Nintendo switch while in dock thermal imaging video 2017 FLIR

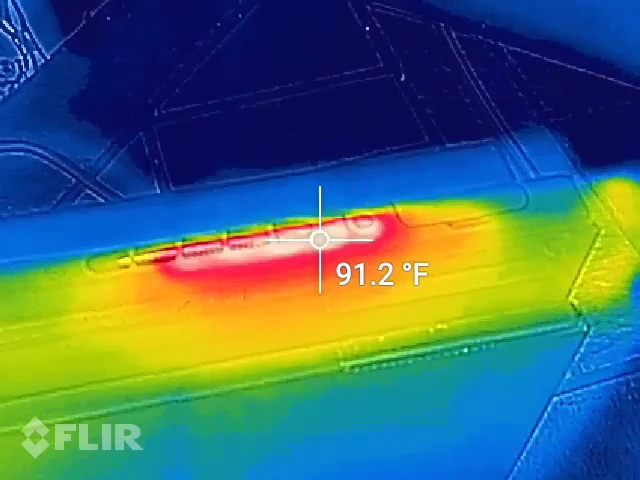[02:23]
On screen: spot 91.2°F
But one thing you can notice, maybe I'll put the mic up to it as best as I can. This is a lot louder. When it's in that docked mode, the fan, you can definitely hear the fan versus when it's in its portable mode.
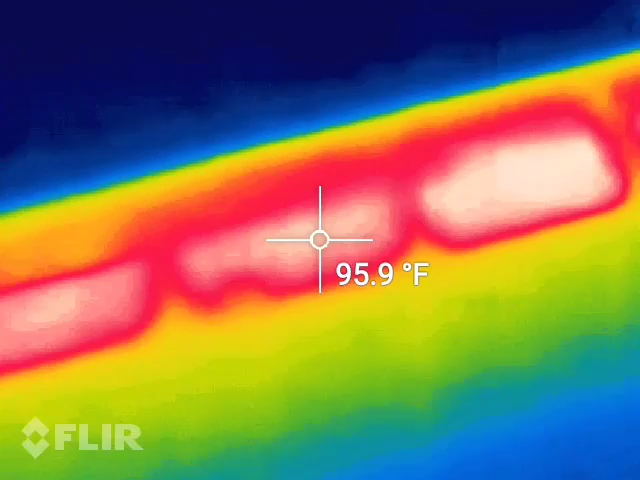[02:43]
On screen: spot 95.9°F
And it looks like we're about 96 and just to show the fan.
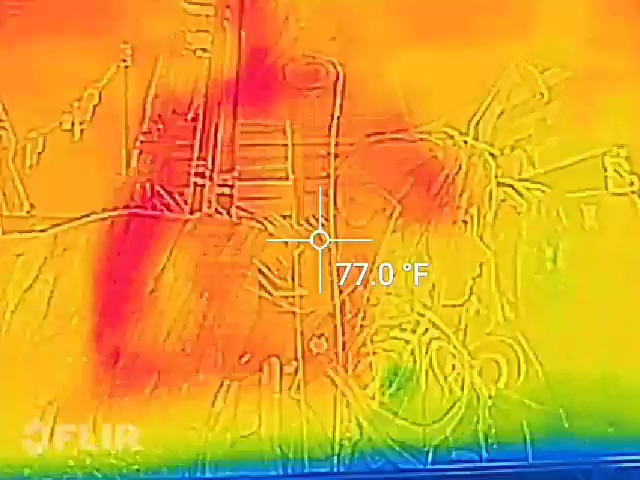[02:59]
On screen: spot 77.0°F
So we are still just kind of running the game.
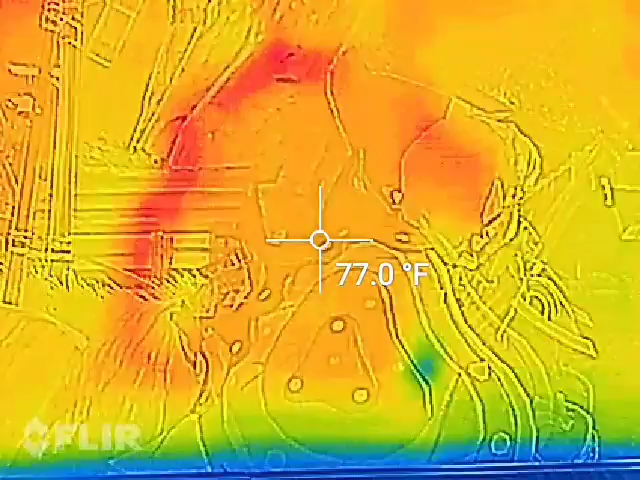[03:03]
On screen: spot 77.0°F
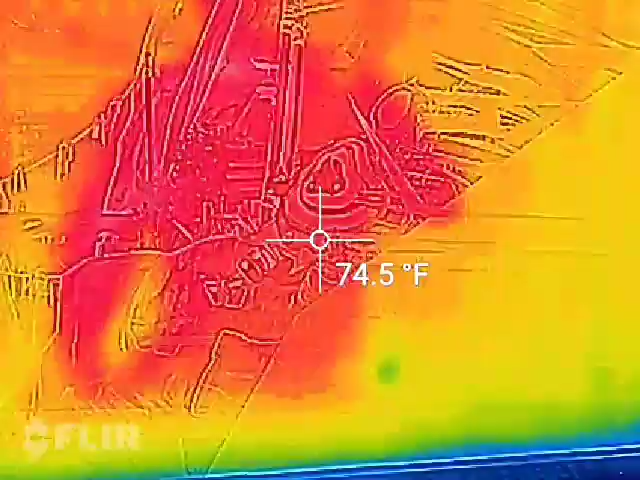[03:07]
On screen: spot 74.5°F
Please note if you see that it kind of stalls out.
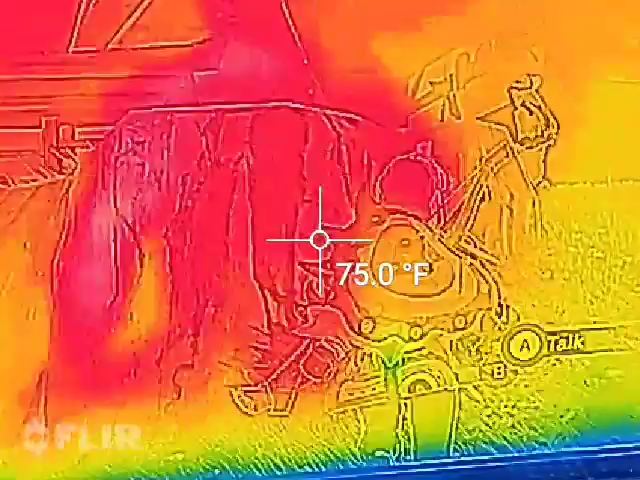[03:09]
On screen: spot 75.0°F
It's just the thermal camera itself
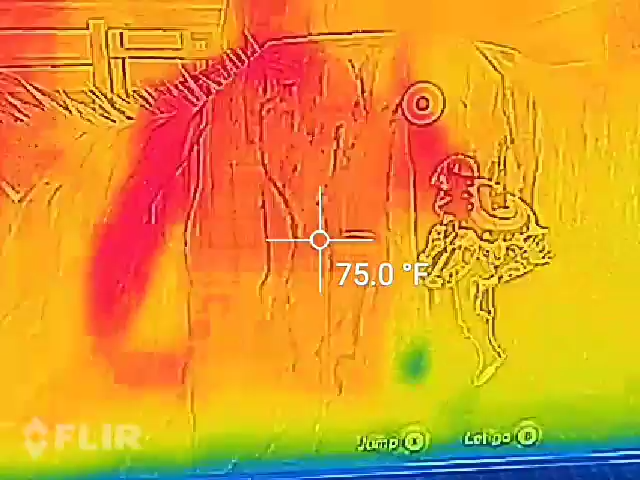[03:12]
On screen: spot 75.0°F
readjusting to the temperature that it's picking up for calibration.
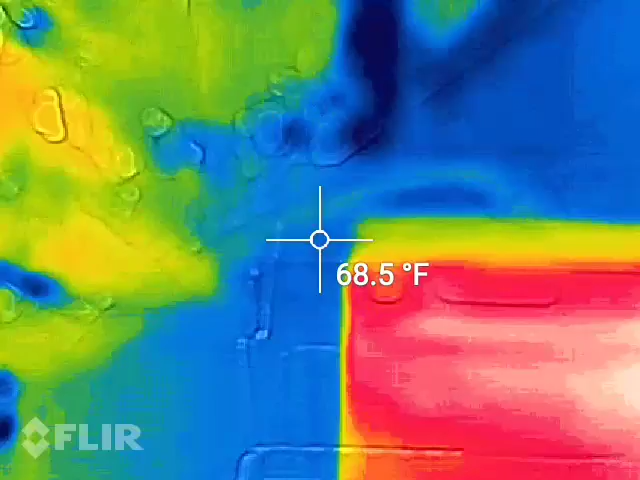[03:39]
On screen: spot 68.5°F
Come over to the other side of the unit, 70.
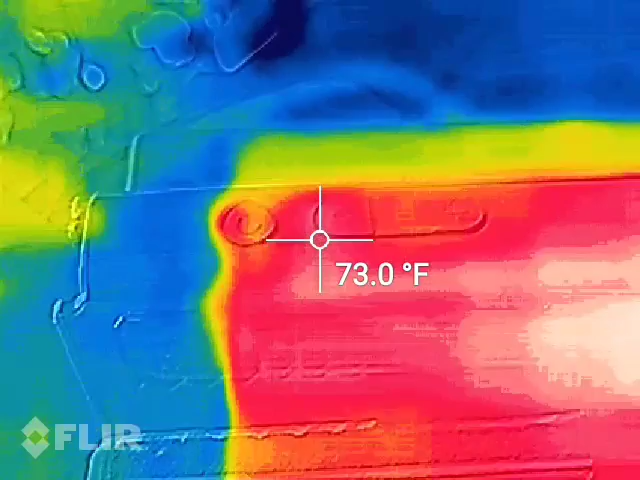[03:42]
On screen: spot 73.0°F
I mean, wow, it's going to... It's definitely getting a little bit more warmer
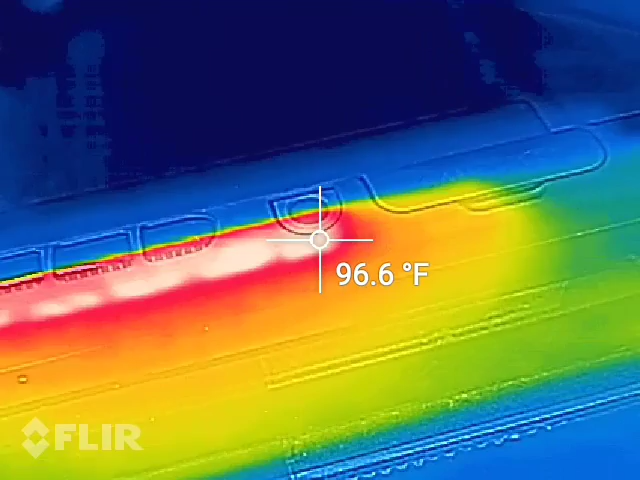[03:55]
On screen: spot 96.6°F
than what I was picking up while it was sitting in handheld mode. Let me see if I can get a better angle down in this vent. Oh yeah. So there we go. We are now at 102 degrees Fahrenheit.
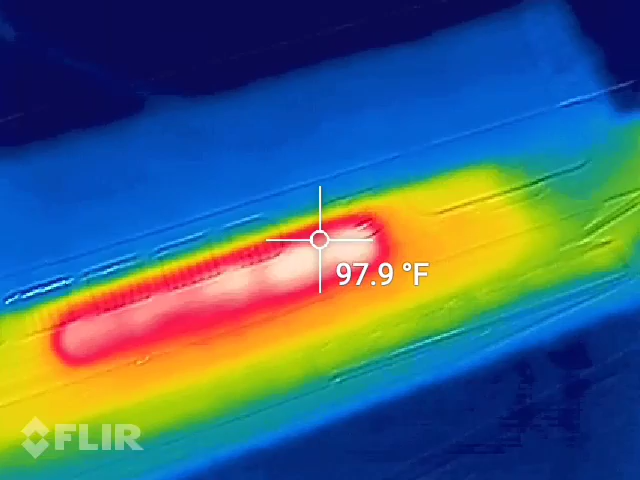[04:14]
On screen: spot 97.9°F
And I'll stick my... Yeah, there's... I mean, it's not going to burn you or anything by putting your hand on it.
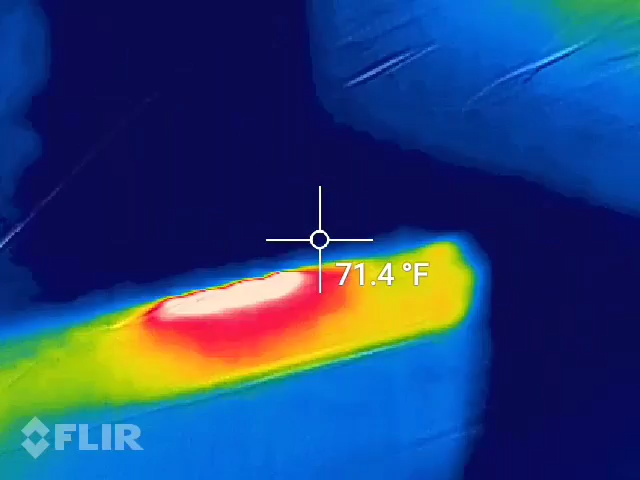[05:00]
On screen: spot 71.4°F
Looks like I'm picking up a 105. 107, 108.
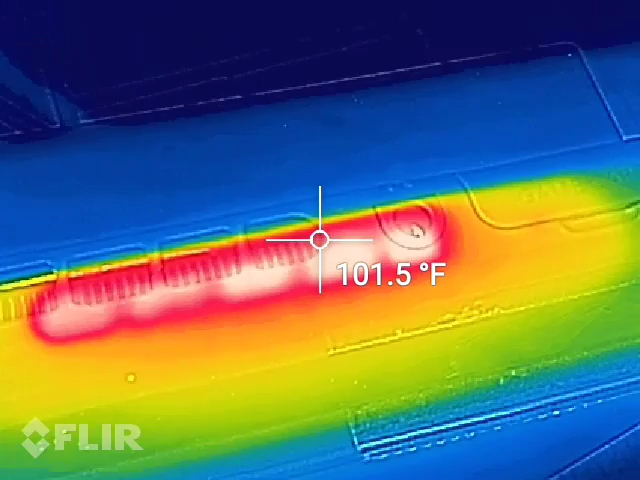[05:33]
On screen: spot 101.5°F
Yeah, we're getting some... We're getting hot now. We'll look at the front of the Nintendo Switch. And this here... You can see the border...
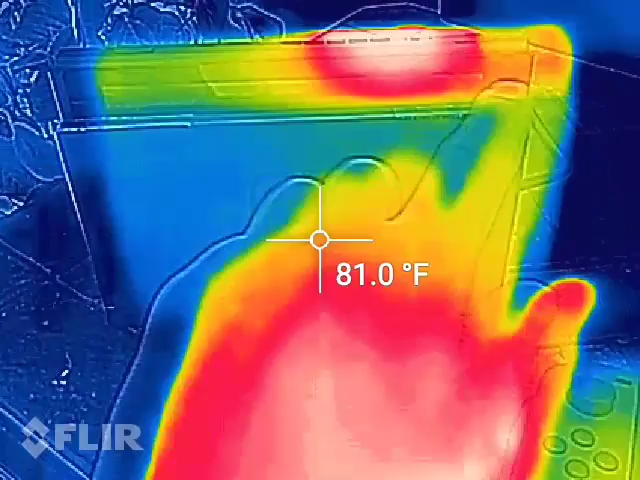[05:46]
On screen: spot 81.0°F
Border where it sits in. This is the Nintendo Switch up here itself.
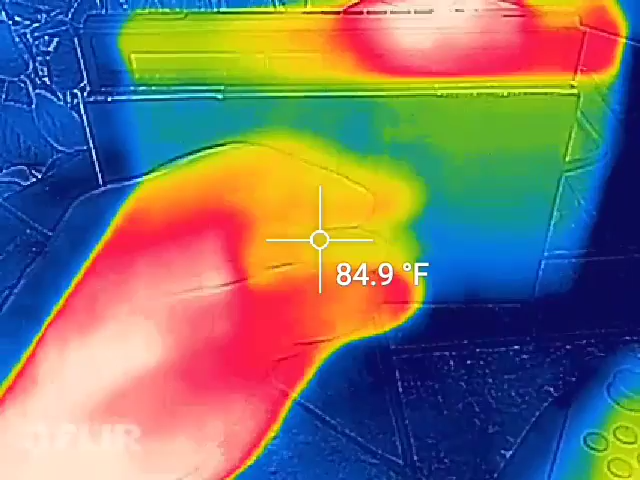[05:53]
On screen: spot 84.9°F
And you can tell that the dock itself is actually not picking up really any heat. Like if I stick my thumb here for a second and then move it back.
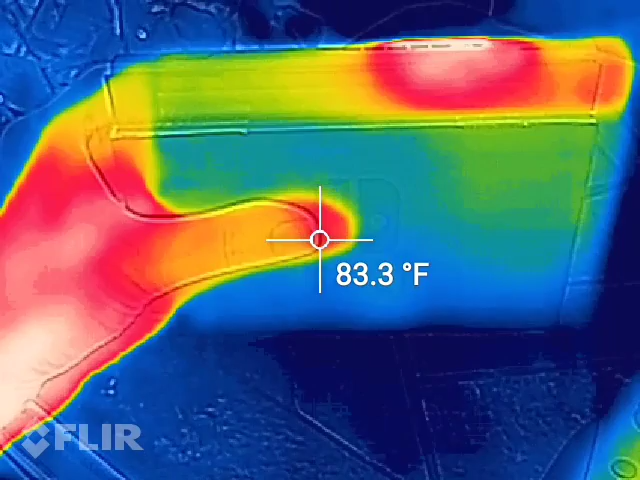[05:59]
On screen: spot 83.3°F
You can see where my body temperature made it just a little bit warmer on the dock. But man, this thing up here is glowing red hot.
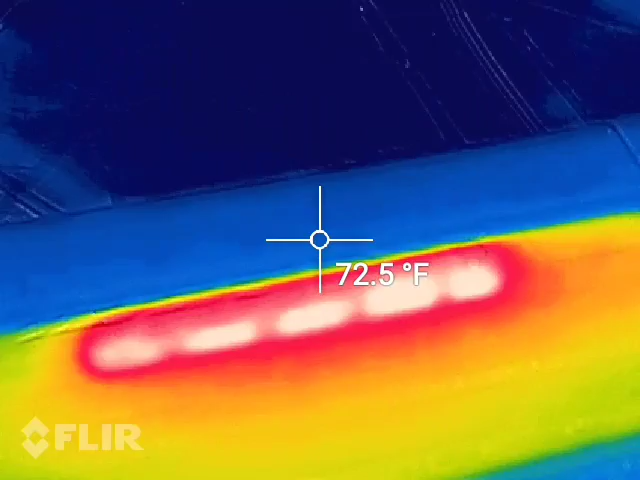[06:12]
On screen: spot 72.5°F
Now we're at about 110 degrees. I think the highest I just saw was about 111. I'm about 6 minutes and 25 seconds into this video. And yeah, that's a lot hotter than what the Nintendo Switch was in its handheld mode.
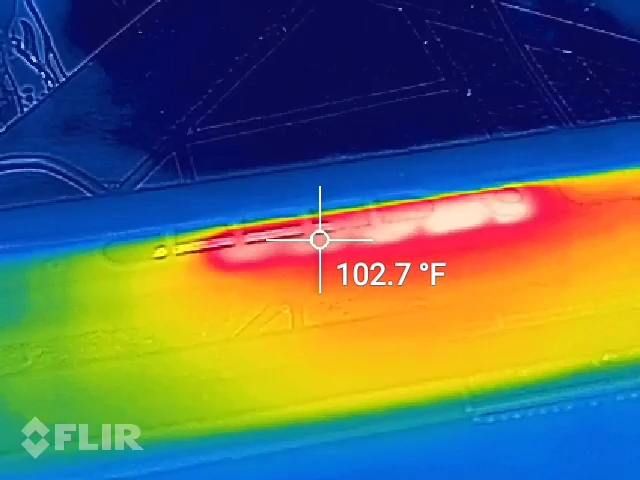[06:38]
On screen: spot 102.7°F
Now of course, when it's docked like this, it's gonna of course go power crazy. Because the Nintendo Switch is actually now upscaling its